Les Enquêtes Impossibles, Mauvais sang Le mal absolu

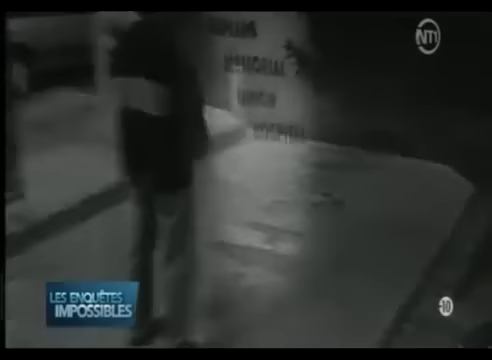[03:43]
Candy prend la route pour aller voir son amie qui travaille au Memorial Union Hospital de Kipling. Elle n'y est pas. Candy semble agitée.